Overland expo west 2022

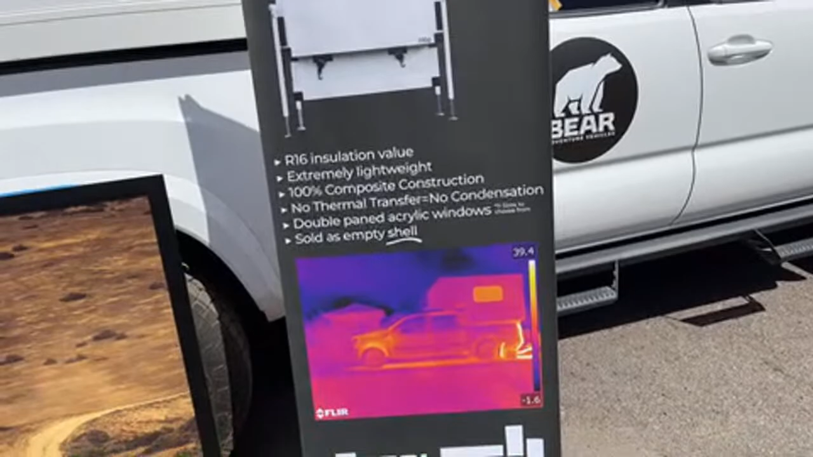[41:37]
Here's infrared image. How much cooler is inside compared to outside of it?